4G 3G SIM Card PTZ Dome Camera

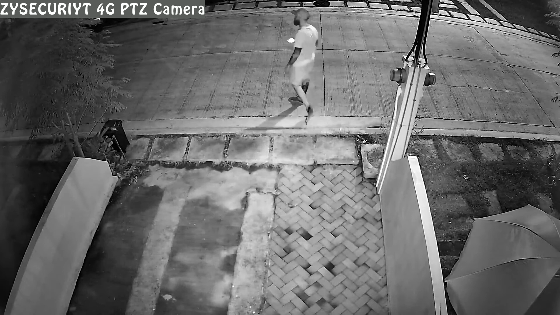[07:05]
This is at nighttime with normal infrared, but it's not in complete darkness since there is a street light just across the street. And here I turn on the white LEDs. They are really strong and light up the area quite well.